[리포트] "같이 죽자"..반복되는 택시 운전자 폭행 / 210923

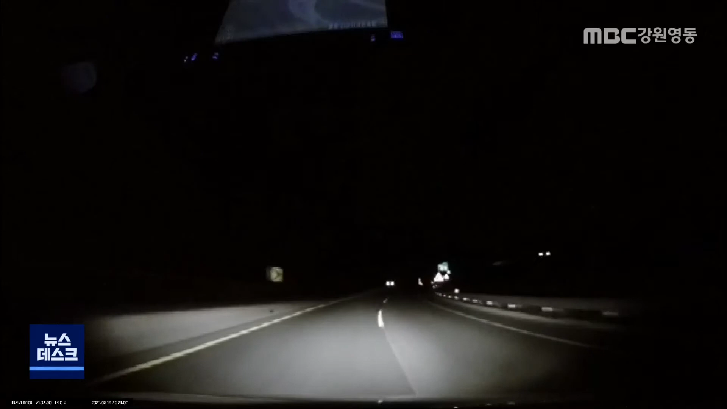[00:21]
여주에서 원주를 연결하는 국도를 한밤중에 달리는 택시. 운전자 옆자리에 앉은 남성 승객이 갑자기 운전을 방해합니다.